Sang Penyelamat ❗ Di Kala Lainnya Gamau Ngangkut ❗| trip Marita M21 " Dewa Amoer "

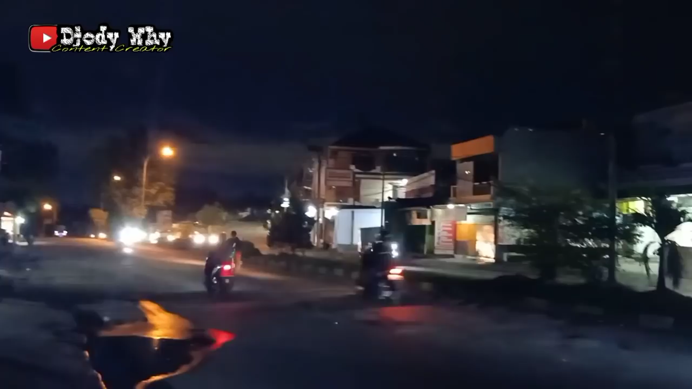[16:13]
Keranggan kalau nggak salah. Apa ya? Pokoknya kalau ke atas itu, jalan yang atas itu, tuh jalan ke atas itu ke Keranggan.